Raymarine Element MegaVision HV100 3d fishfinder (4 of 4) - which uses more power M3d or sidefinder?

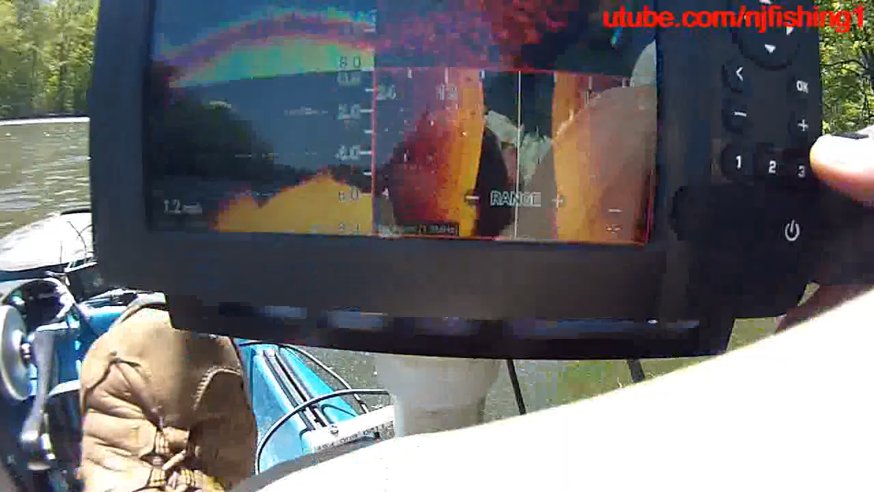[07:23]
side vision and i can adjust uh my zoom uh for the side vision you can't make adjustment unless you're in that sonar mode
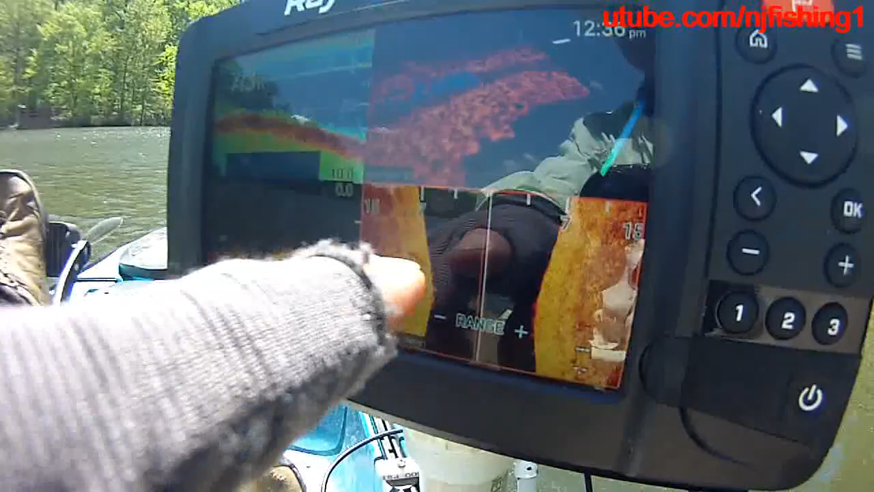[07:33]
so i right now i'm in the side vision sonar mode i cannot change orientation or the zoom in or zoom out in the 3d or the down vision or the traditional sonar
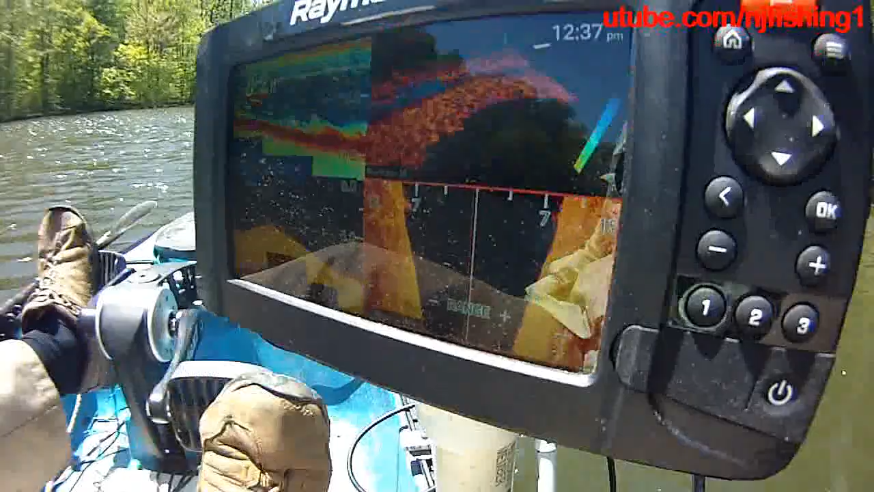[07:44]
the only thing i can control and adjust is the side vision because as you can see this side vision this lower right hand corner quadrant is highlighted in its border okay so that's how this thing is and uh it's burning 12.3 4.7 watts now 214 watts hours so you can see this
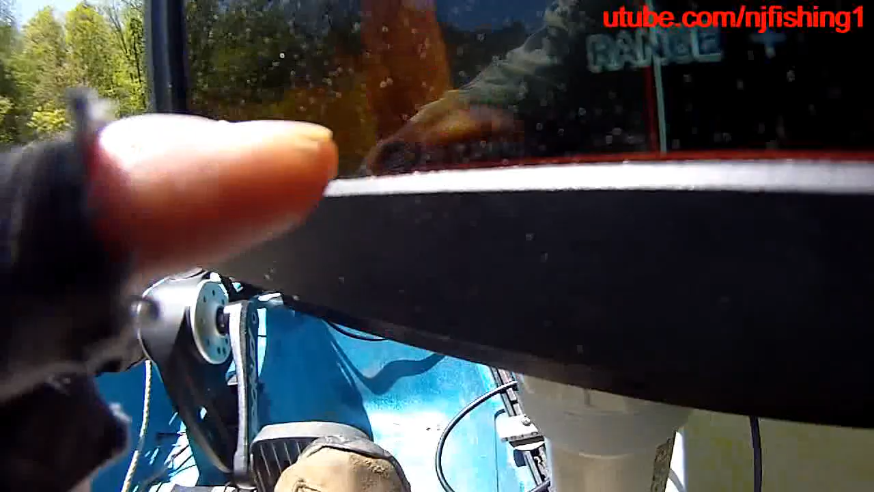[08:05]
is 1.2 megahertz this is also 1.2 megahertz so let's uh put this
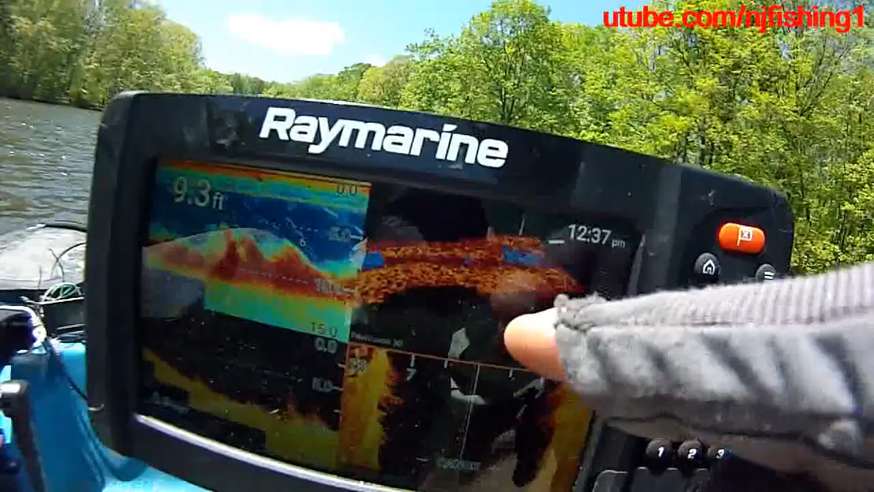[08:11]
On screen: depth 9.3 ft
back um to remember now i'm in the side vision i want to go back to the uh
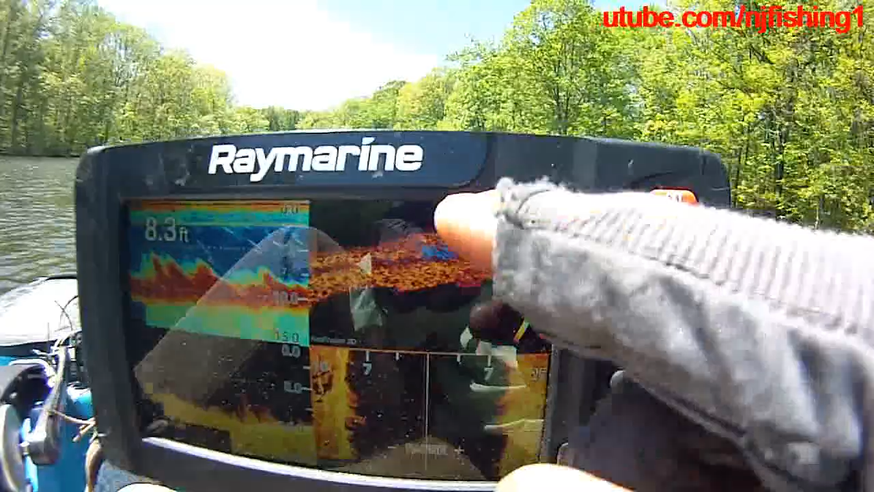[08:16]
On screen: depth 8.3 ft
3d and i want to change that real vision to hyper vision from uh non uh mega
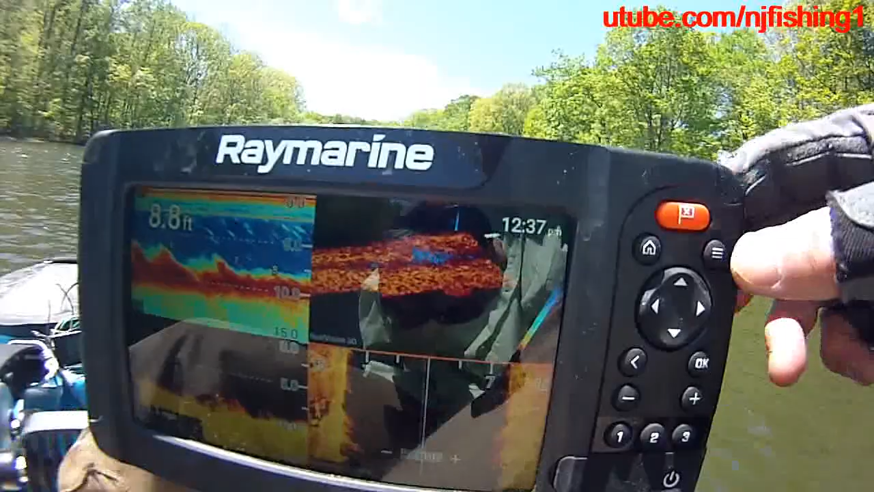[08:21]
On screen: depth 8.8 ft
vision to mega vision i have to hit the three bars and then um i go down to the
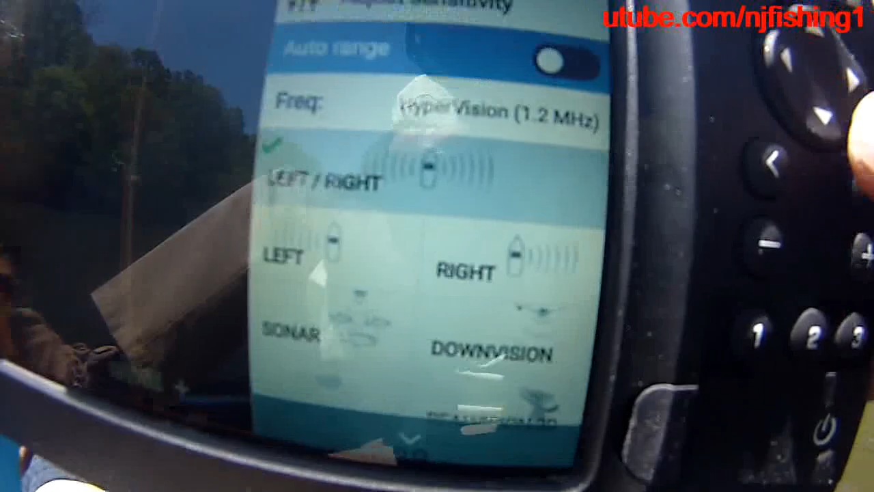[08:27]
frequency and then i uh hit okay
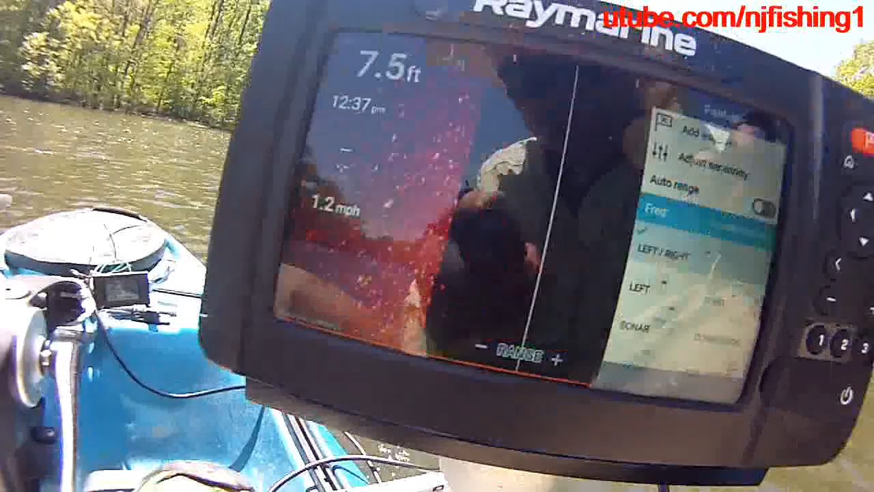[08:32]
On screen: depth 7.5 ft, speed 1.2 mph
now change the whoop i just changed the side vision to the standard which i
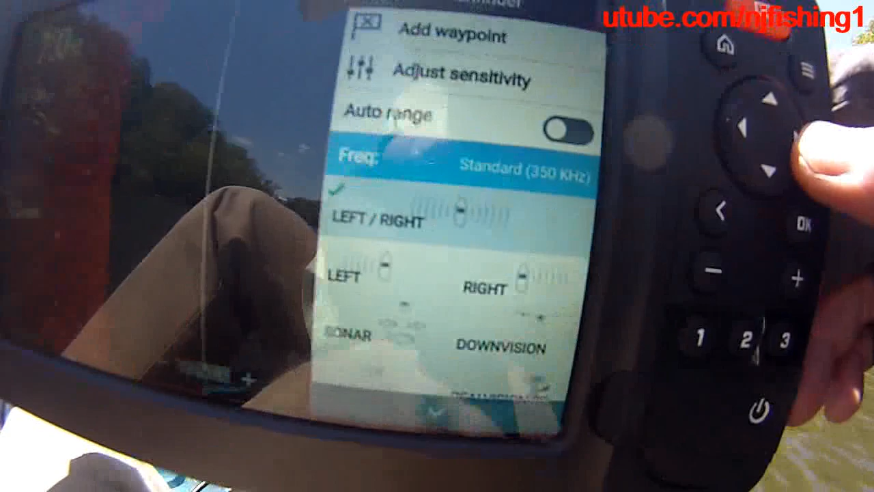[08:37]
don't want i want to change the side vision to um to
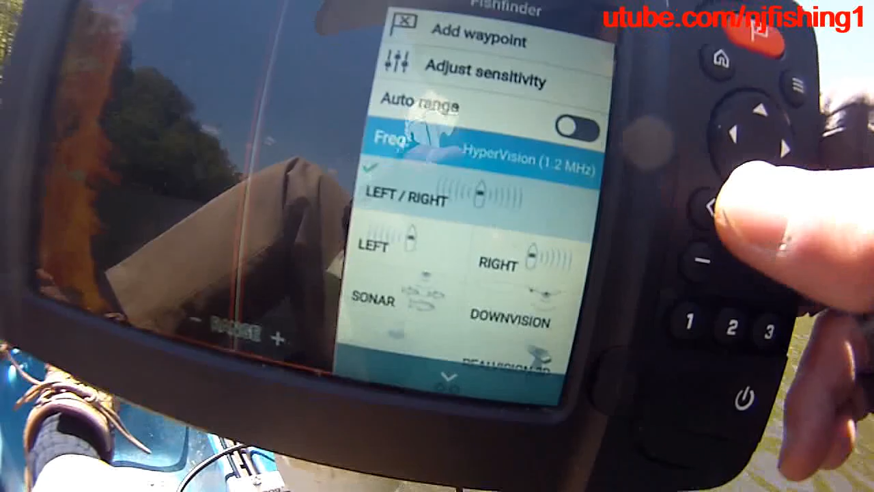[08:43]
hyper vision so let's get out of there that's the side vision because i need to switch to
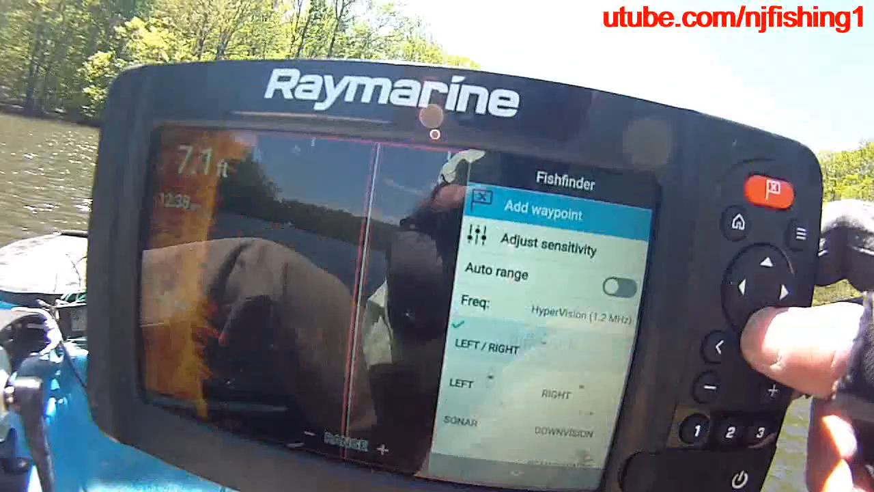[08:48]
the 3d to make my changes um so that's the upper
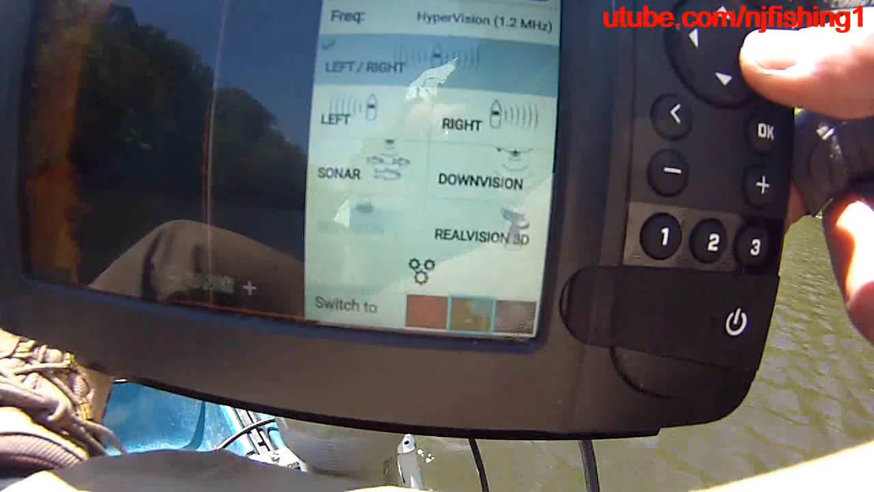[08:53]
okay here we go to the upper right hand corner i want to switch to now i'm in 3d
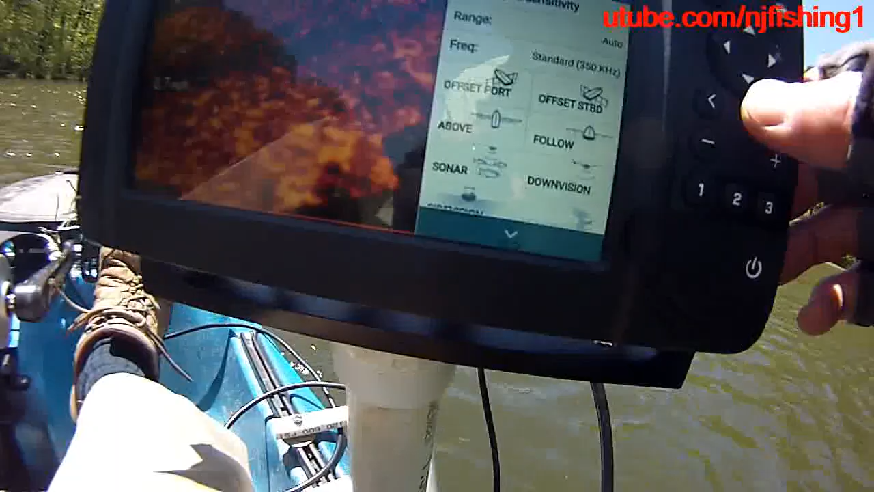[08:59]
and you know hit this is escape i'm in 3d so now i can hit
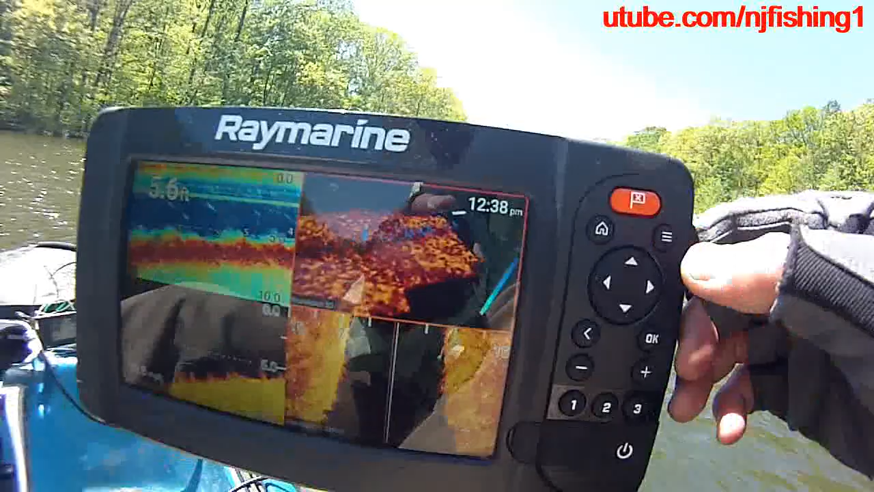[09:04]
the three bars in 3d and i'm going to change that sonar mode from standard 350
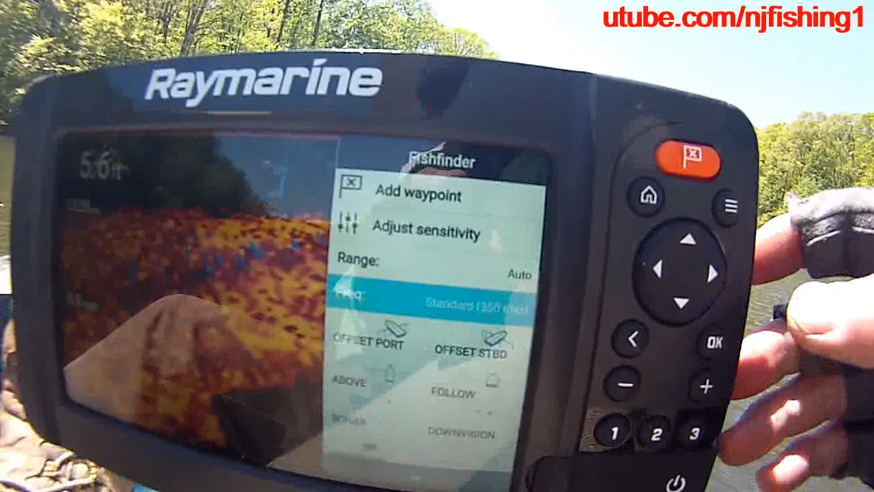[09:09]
uh kilohertz to hit okay
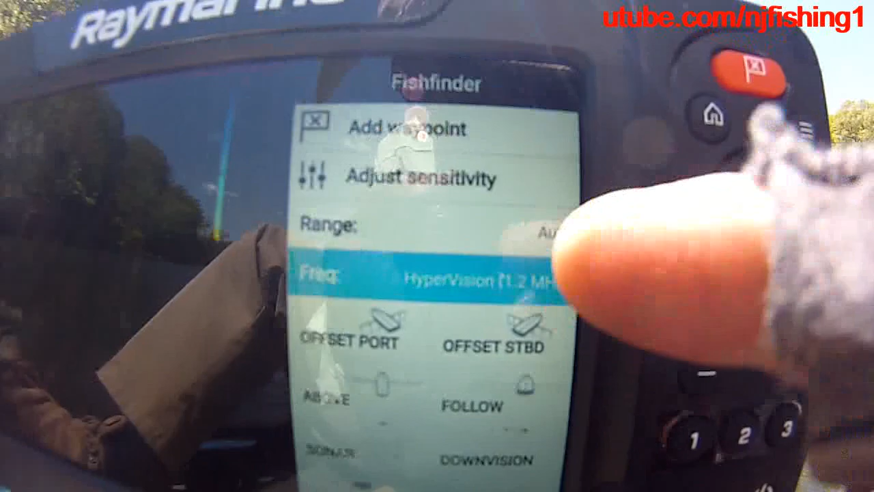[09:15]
to hyper vision now i'm in hyper vision and i can hit escape and then i mention this one is now in hyper
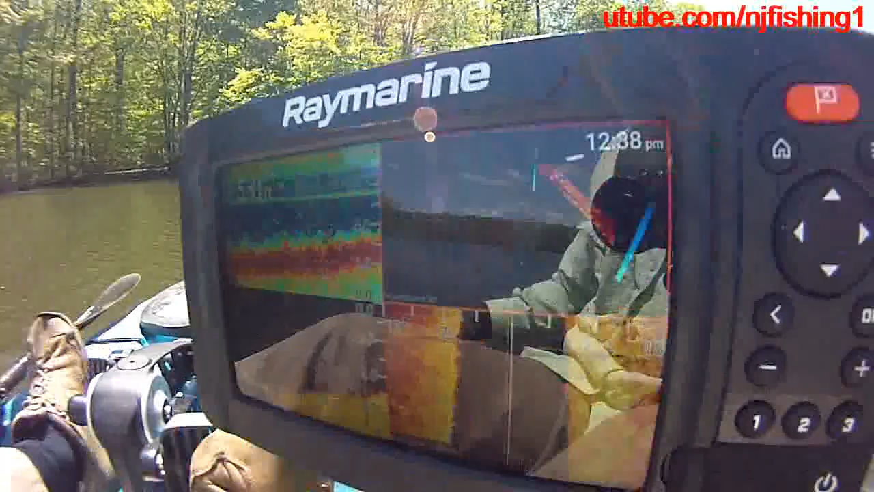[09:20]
vision um instead of the standard
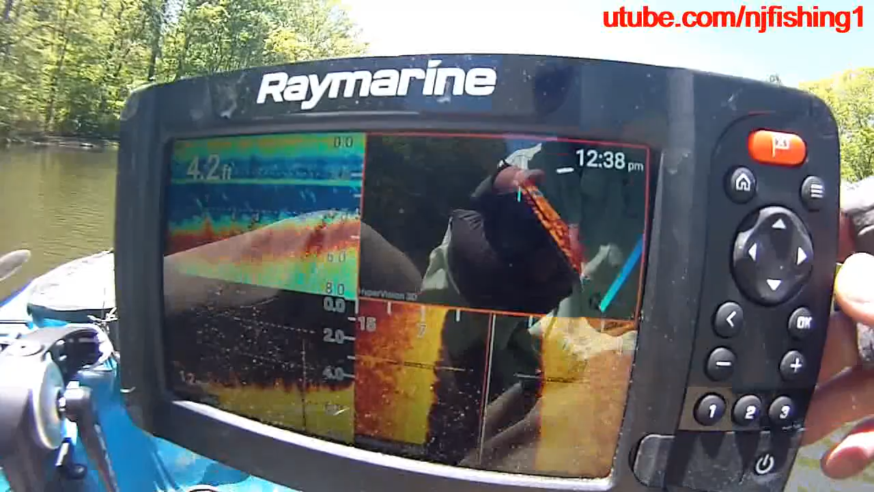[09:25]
On screen: depth 4.2 ft
real vision okay so now everything is in uh megahertz
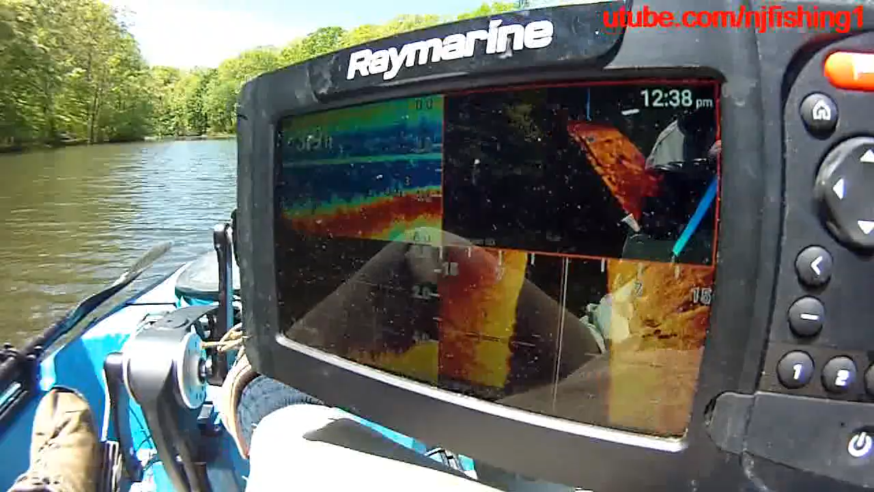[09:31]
except this one traditional traditional sonar okay you can see hyper vision